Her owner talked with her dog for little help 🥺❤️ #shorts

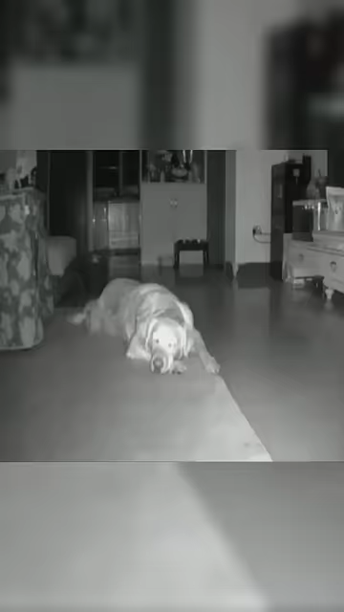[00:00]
This smart dog went viral after her owner talked to her through the camera.
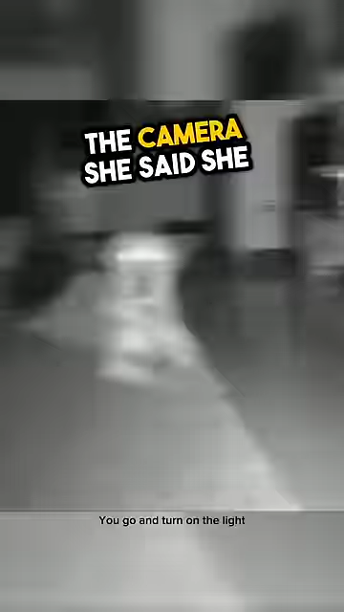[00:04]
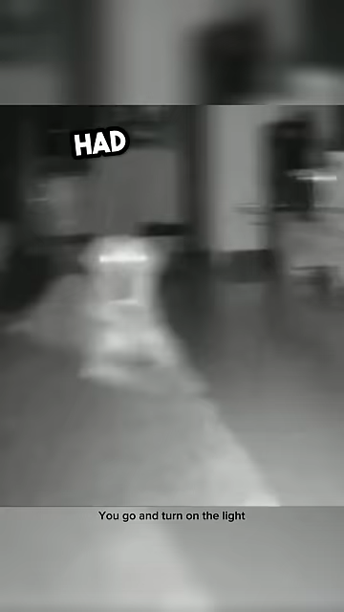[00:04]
She said she had to work late and asked for her dog's help. She asked her to turn the lights on. Without wasting a second, she got up and managed to switch it on. But that's not all.